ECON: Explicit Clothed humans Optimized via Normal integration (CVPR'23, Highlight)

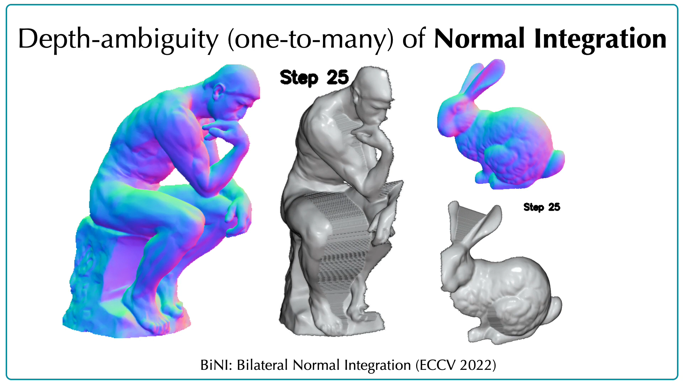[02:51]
At occlusion boundaries the depth of the surface changes and, without additional cues, the depth is unknown.
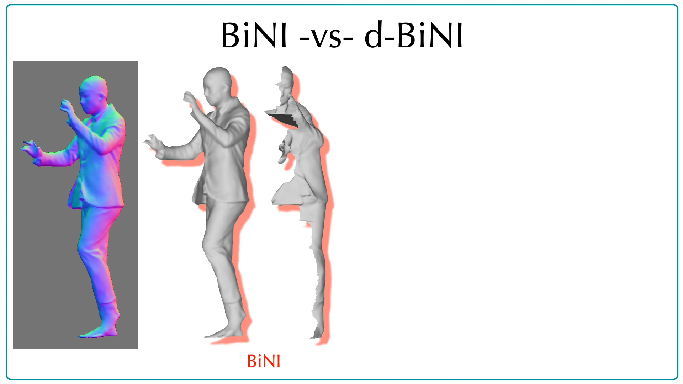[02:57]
To constrain shape from normal estimation, we introduce the simple X body as a depth prior.
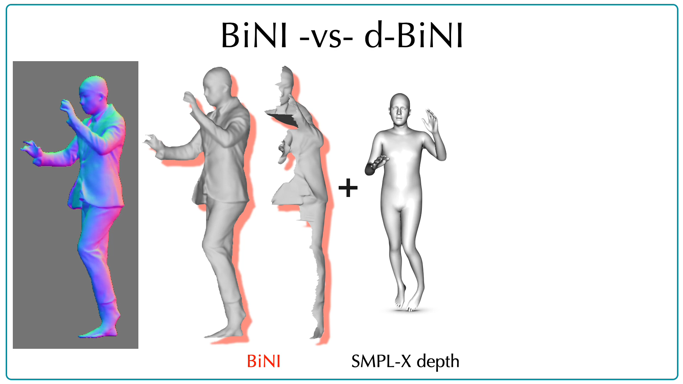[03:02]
Guided by the underlying body shape, the normal maps are converted into detailed depth maps. This simple idea is highly effective, and we use it in ECON. Given a single RGB image, ECON reconstructs the clothed human in three steps.